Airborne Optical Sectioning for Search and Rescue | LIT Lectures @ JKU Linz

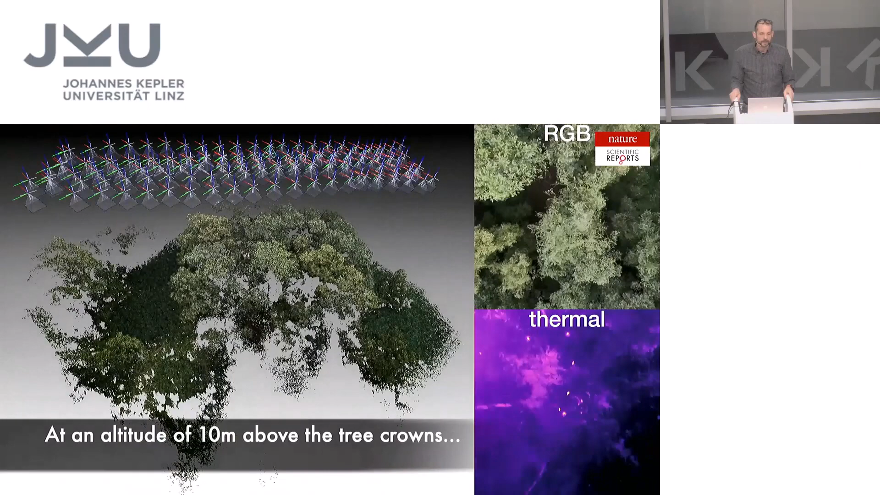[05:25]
And from that information, we compute images that simulate lenses of that size 40 by 20 meters.
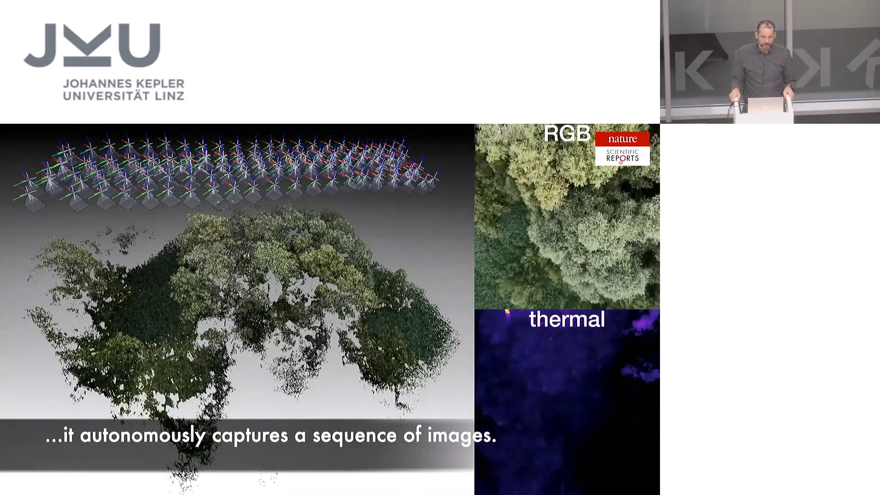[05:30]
And these images have a really shallow depth of field. We see we capture here in the visible range in RGB, but also in the infrared range that's thermal.
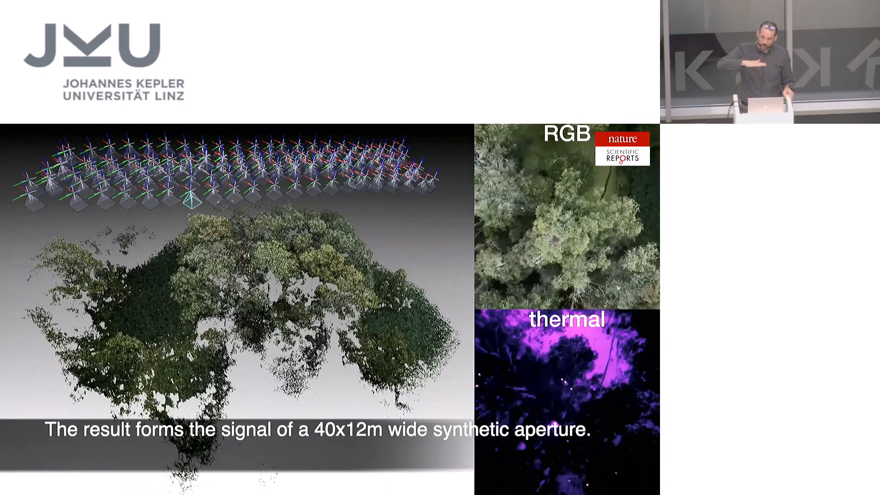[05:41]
And with that data, we can optically slice through the forest layer by layer.
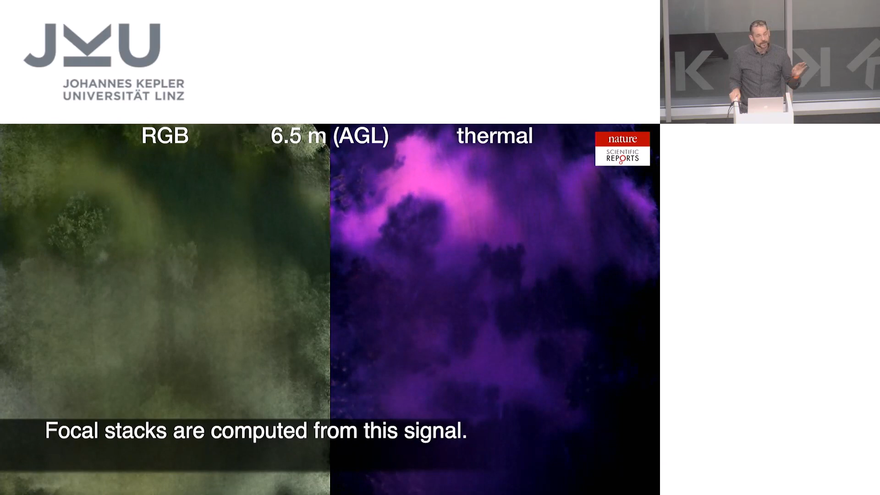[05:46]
And we can detect the nests at different layers and even can see how many birds are in the nests,
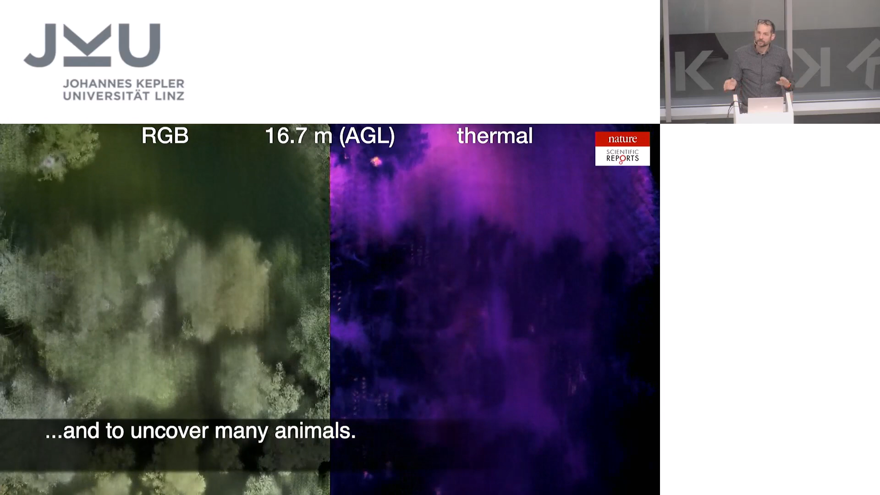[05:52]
if there are young birds or old birds, adult birds, if the nests are used or new or old.
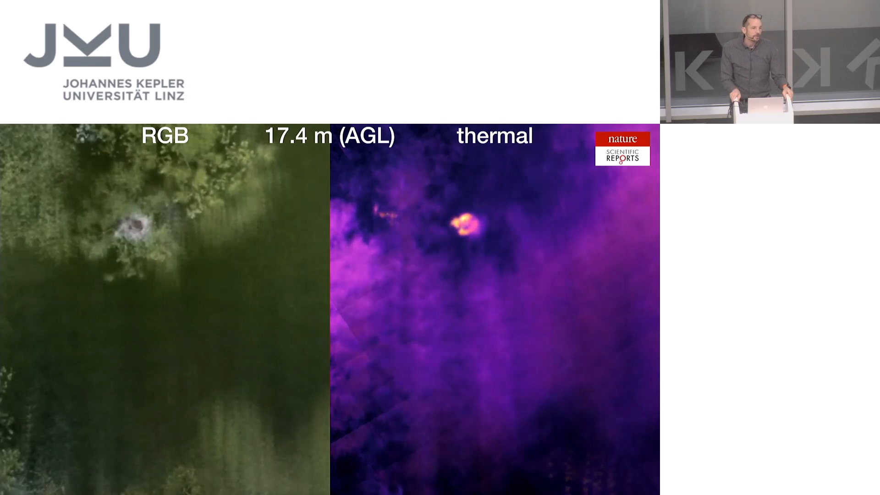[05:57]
So this kind of classification was done by the ornithologists
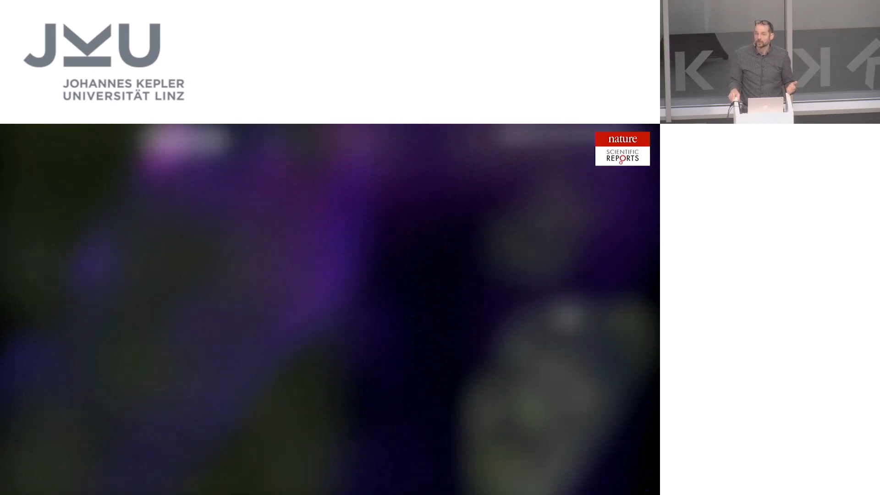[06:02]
manually by browsing through the data and looking at the results.
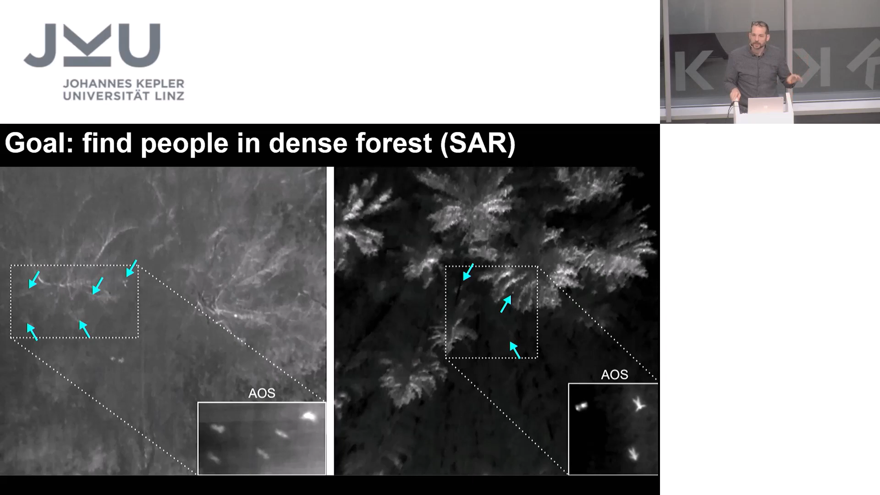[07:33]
So the question is, can a computer find people, identify people automatically, not being confused by other things that are round and simply look like it could be a person. So to make things short, this is the result.
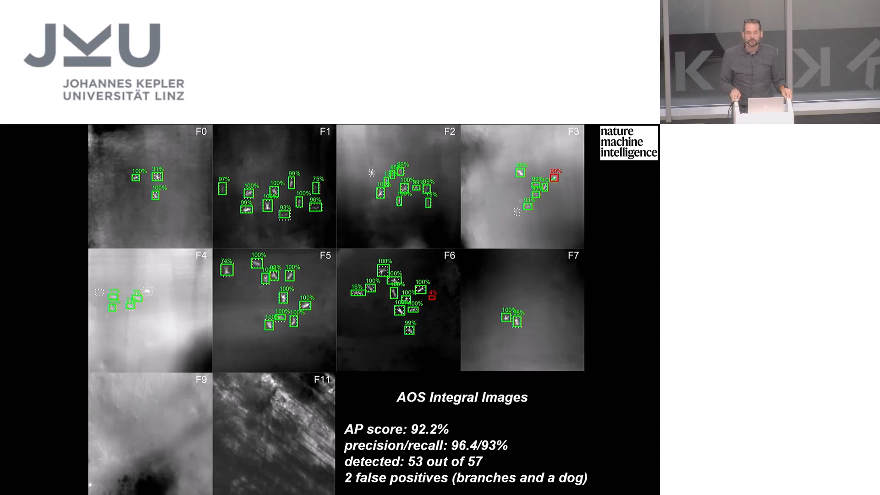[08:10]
But with AOS upfront, so when we remove the occlusion and then do classification, that works much better, much better. So we achieve detection rates of far over 90% under realistic conditions.